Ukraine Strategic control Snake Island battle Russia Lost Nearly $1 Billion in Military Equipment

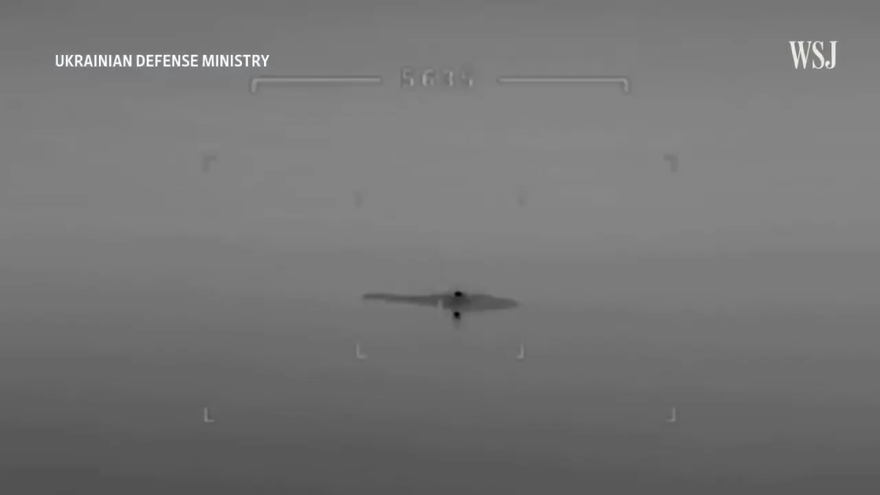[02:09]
As the territory became a focus for Russia, Kyiv began striking back.
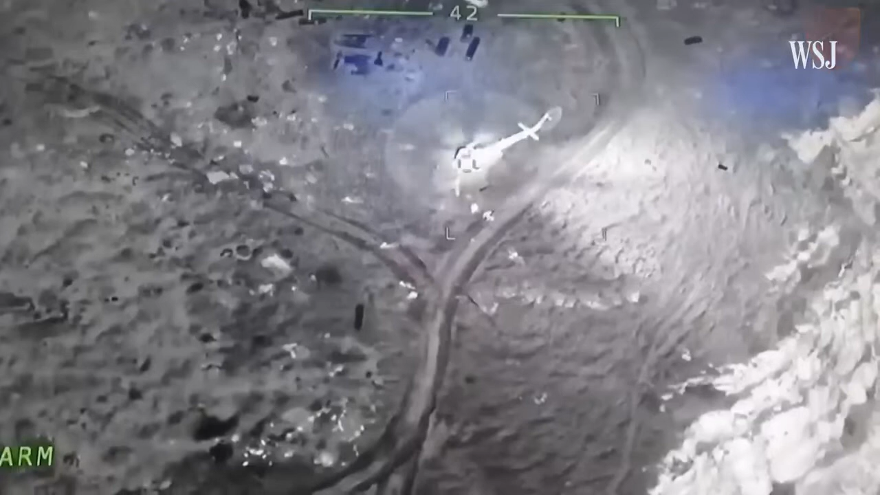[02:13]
In May, the Ukrainian military released footage that it said showed a strike on a Russian helicopter.
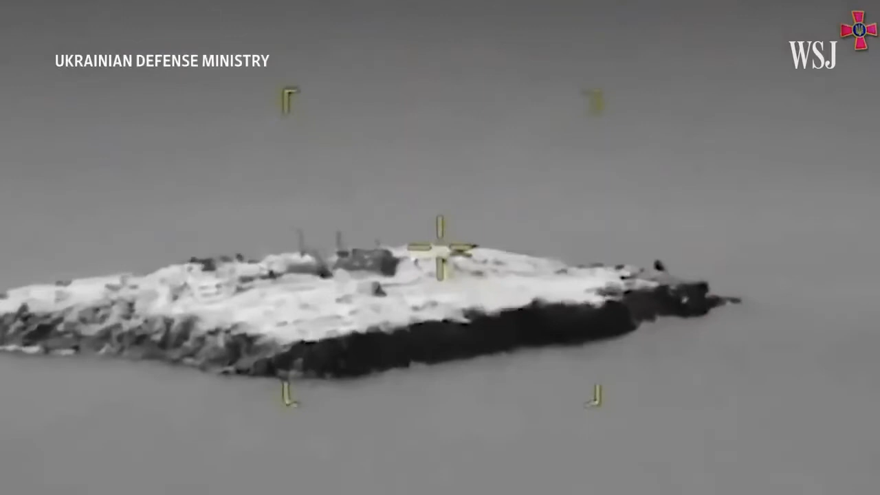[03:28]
The Ukrainian military released edited footage that it said showed airstrikes on the territory on June 21st.
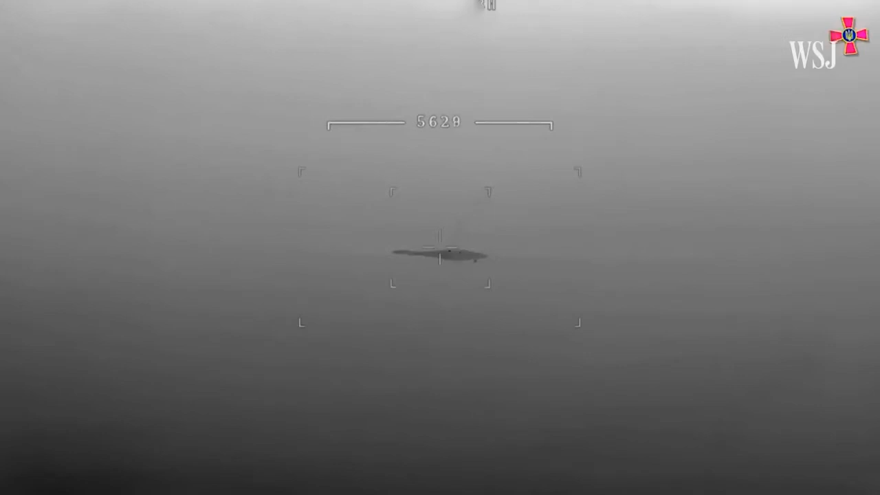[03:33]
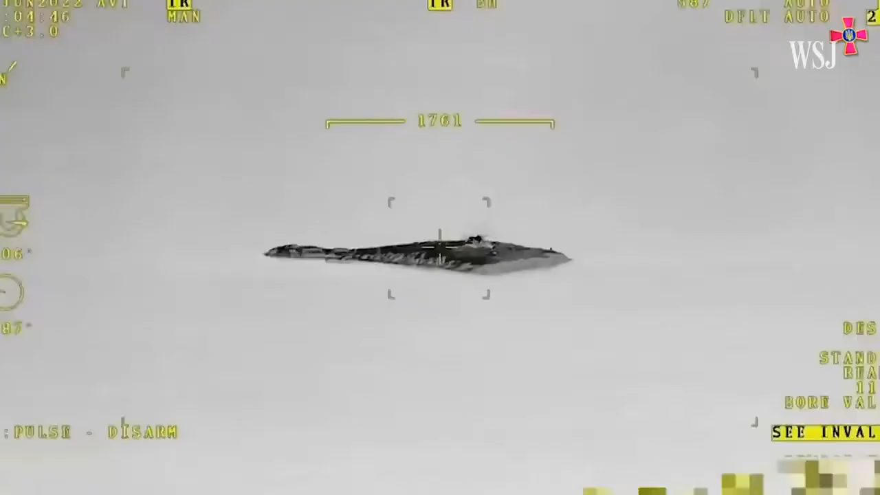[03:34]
The Russian Defense Ministry said it had repelled attacks on the same day. Compared to a few days earlier, patches of burnt vegetation and a collapsed tower were captured in images.